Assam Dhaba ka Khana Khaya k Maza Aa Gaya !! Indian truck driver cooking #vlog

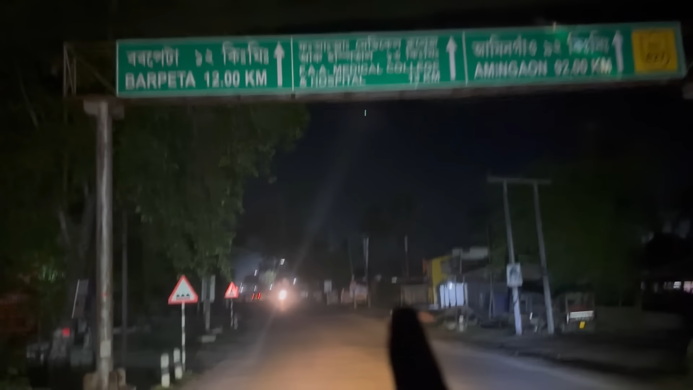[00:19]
पेटा बारा किलोमेटर बचा हुआ है तो हा रहा से मोलो सीधा सीधा जाना है
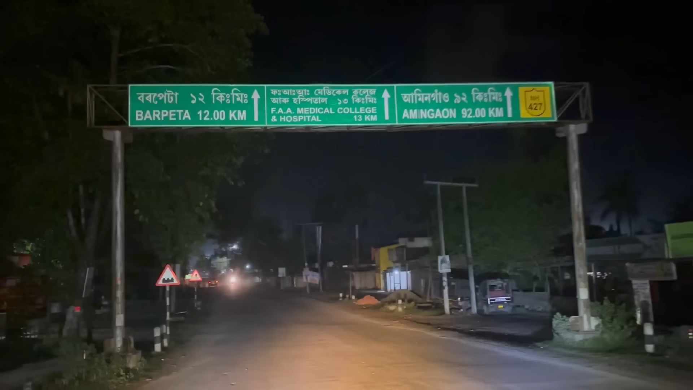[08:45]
किलोमेटर बचा हुआ थire वाला रस्तत में चोड़ सूड़ा आ Yet लो करकू कि अरे हैं ऑस्ते हो अ सिदा सिदा जाना है कि टू लाइन रस्ता है वह फूर लाइन वाला रस्ता हम लोग छोड़ दिये हैं तो अभी इसमें 12-13 किलोमेटर आगे जाना पड़ेगा और बाकी यहां से हम लोगों को लोकेशन में
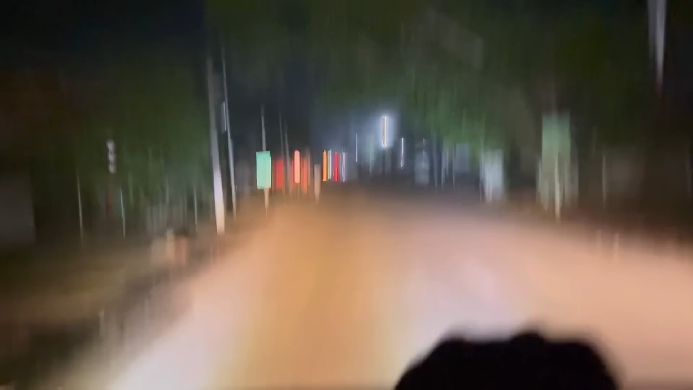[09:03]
25 किलोमेटर दिखा रहा है चलते दीरे दीरे बस वायर वायर वायर � रहें नीचे नीचे क्योंकि थोड़ा सा माल अम लोगों हाइट है ना इसके वाज़े से प्रॉब्लम हो जाएगा नी तो